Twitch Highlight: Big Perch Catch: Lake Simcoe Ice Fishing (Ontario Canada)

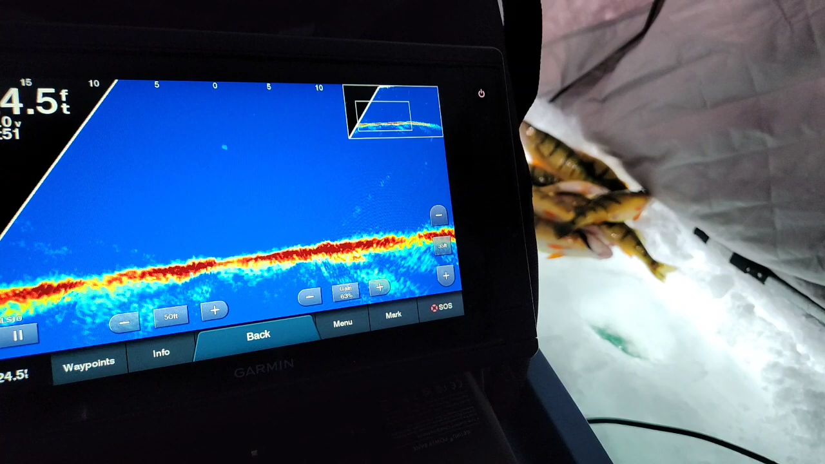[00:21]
Here, I'll start lifting it up. Here he comes. Oh, he was fired up. Just a little one, but that's a good keeper. Like 11 incher.